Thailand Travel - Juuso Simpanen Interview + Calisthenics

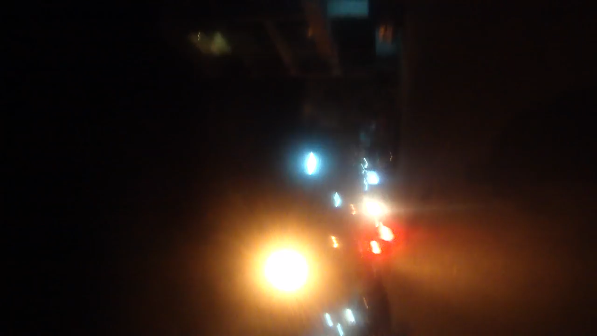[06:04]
there's like a drunk guy here with a dog on his scooter that's like leading us